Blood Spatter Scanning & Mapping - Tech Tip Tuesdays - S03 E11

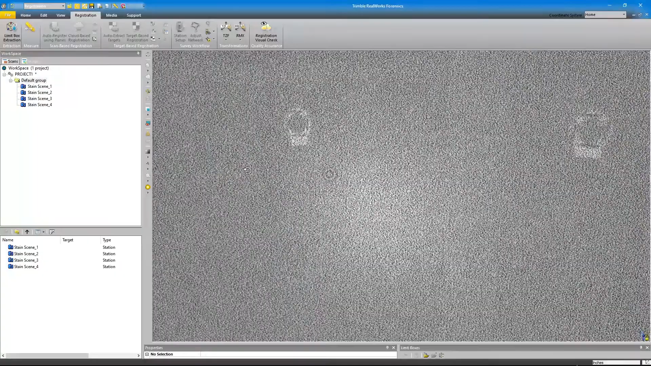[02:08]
Not to mention, the laser spot is probably picking up more wall than the stain as a result of the spot size mentioned earlier.